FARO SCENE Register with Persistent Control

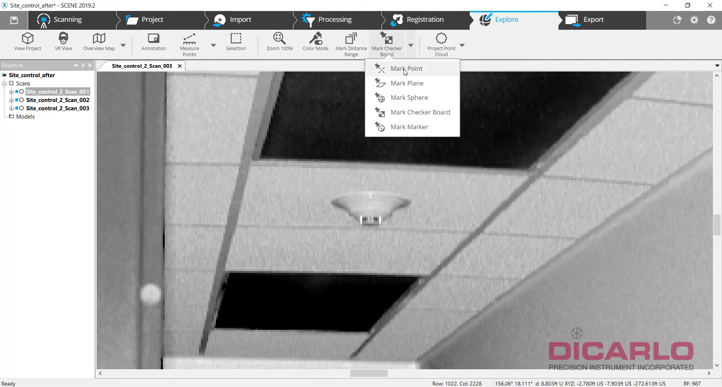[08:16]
So we'll go ahead and actually mark this as a smoke detector right here. Hope that it's close enough.
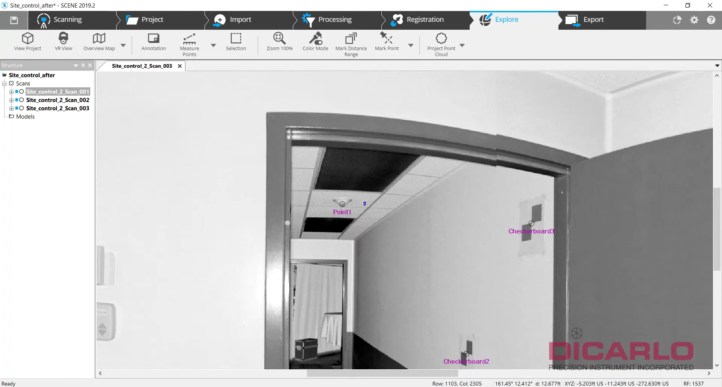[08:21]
Alright. So that's that. Now, if we run registration, you might see that these two will actually come together.
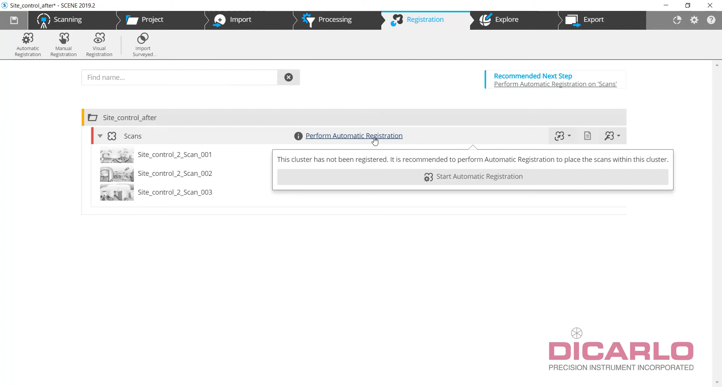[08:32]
But it should still fail. It's going to be target based, based registration. I'm not changing any settings here.
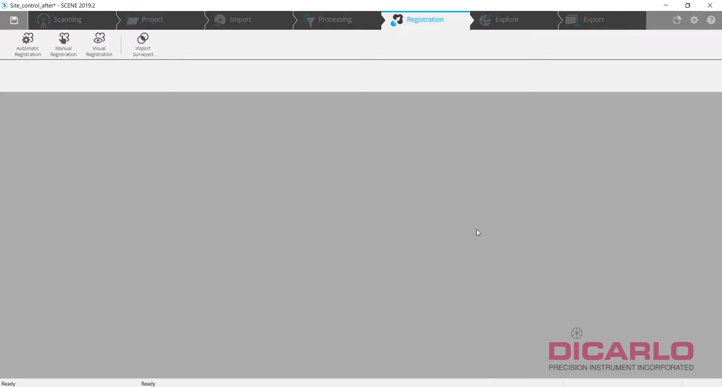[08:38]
It'll say failed because when you look at it,
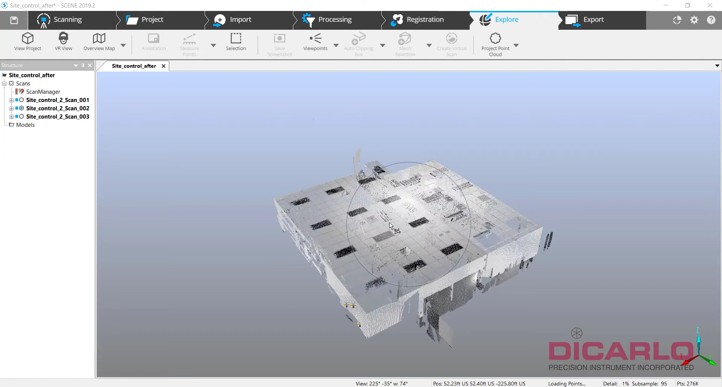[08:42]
it'll probably put the two together because there was enough in between this scan and that scan.
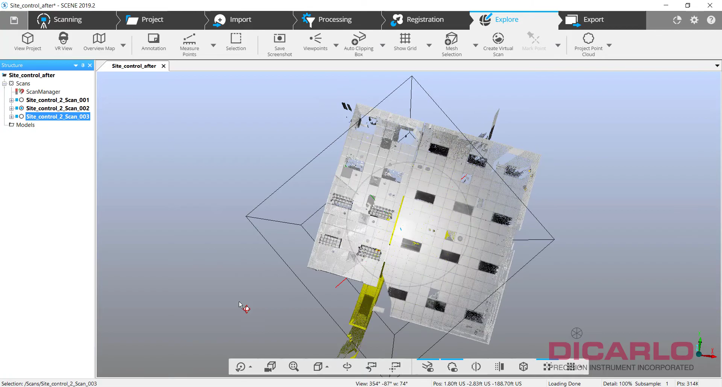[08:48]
But this one, the whole way is definitely lingering in the middle, not actually what it should be.
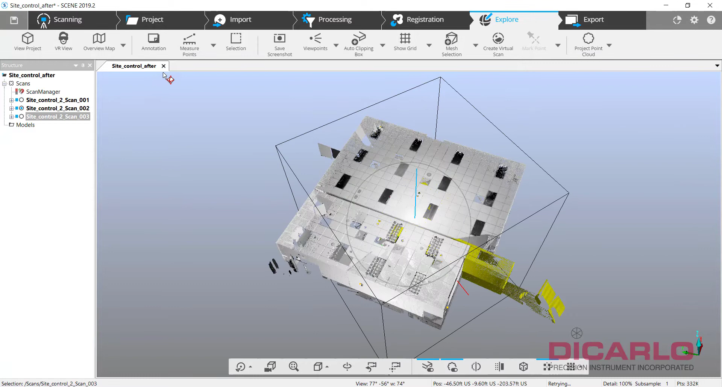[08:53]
So this shows you that this is done by itself, but not accurately. So how to fix it? I'm going to import survey control points that we just created.
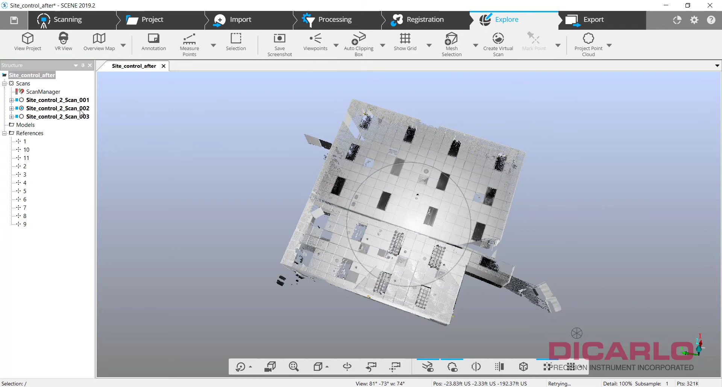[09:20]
So if we do a, let's go view this in 3D.
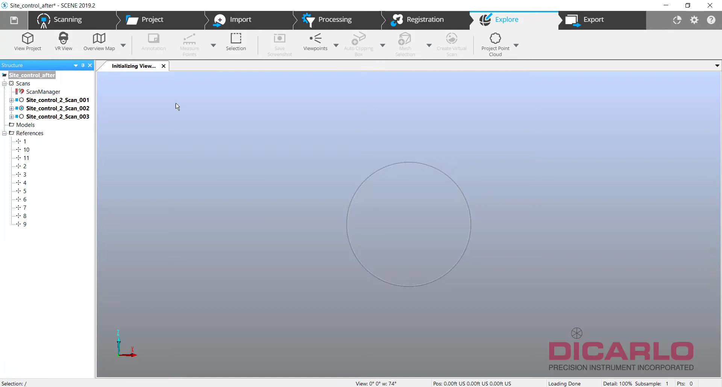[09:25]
You should see that there's some targets thrown like all over the place.
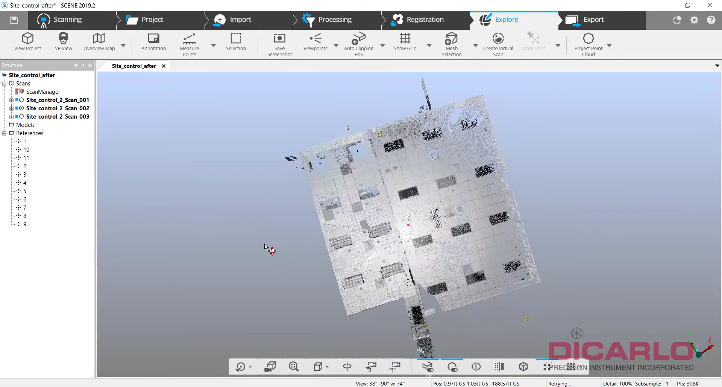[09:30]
That's just because these are the actual targets.
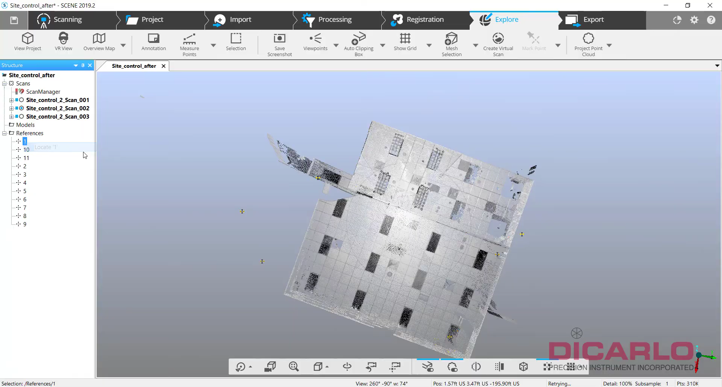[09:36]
So if I go locate, this is somewhere behind the wall. Not actually where it should be yet because we didn't run registration yet.
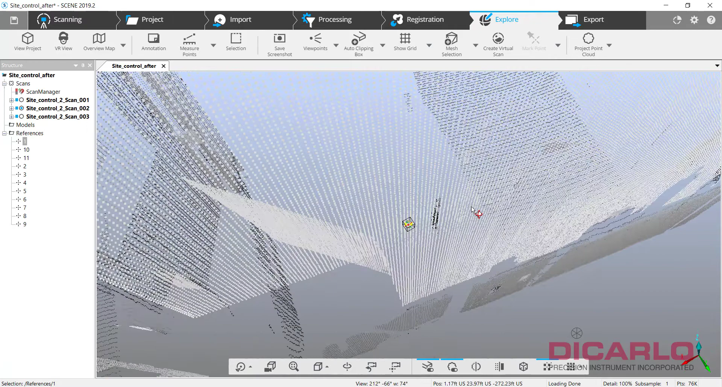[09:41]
So let's do this. Notice the target names, obviously checkerboards and then checkerboards and then checkerboards.
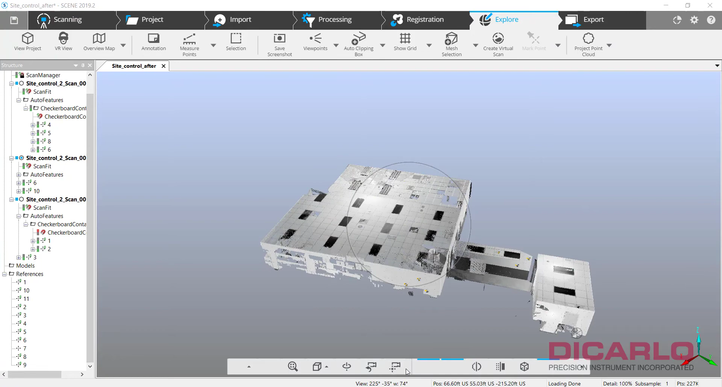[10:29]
Meaning if I view my project now and you look at it from top down, it's now inheriting the actual positions of these targets.
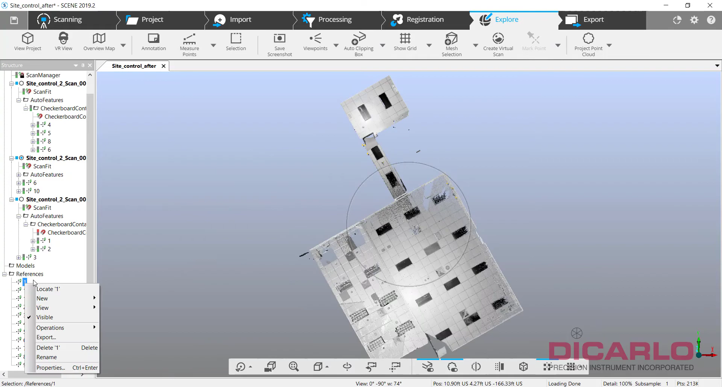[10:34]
So now this target that was in the middle of the wall is actually one of the ones that was in the hallway.
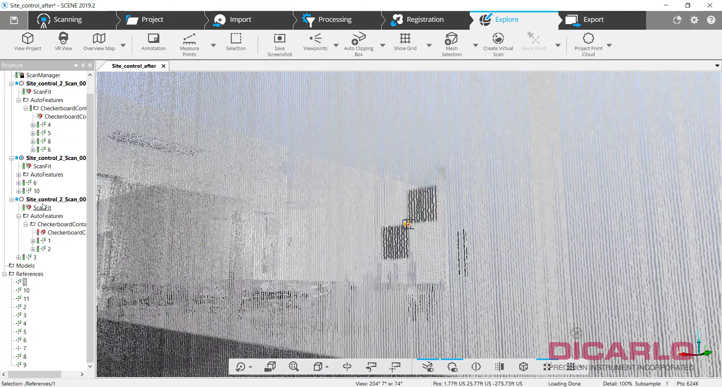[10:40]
There's another one over here.
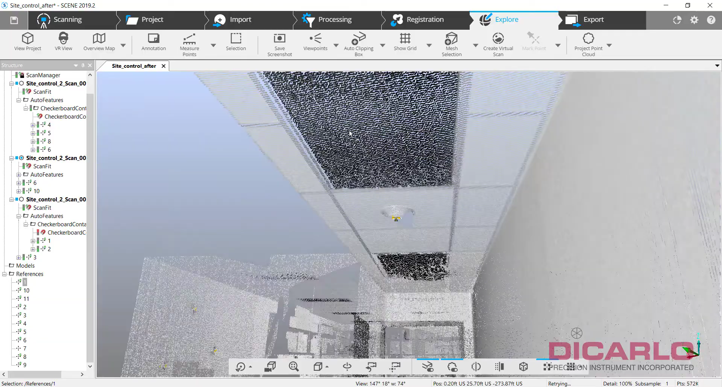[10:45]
The actual smoke detector that we had above also was able to find the other targets.
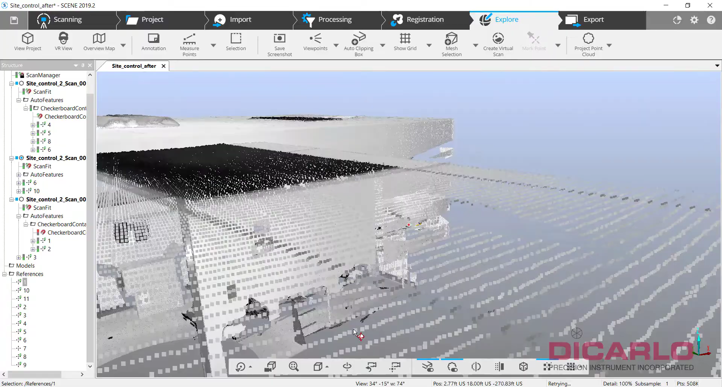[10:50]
So now that this is done,
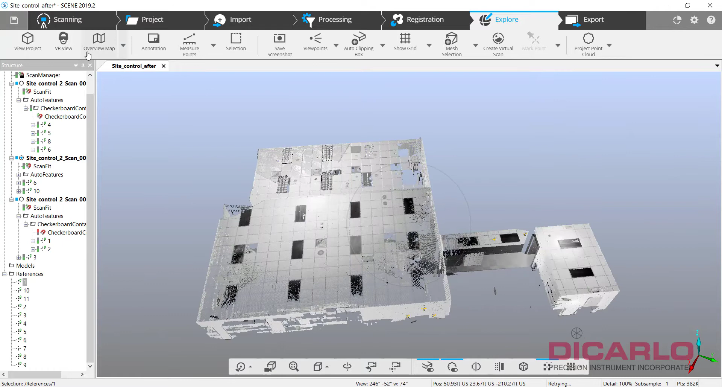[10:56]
what we can do and typically how I do this is I will rename this and this is an important step. If you don't do this, it's still going to work, but it might have a little bit of a trouble merging. So we'll call this site control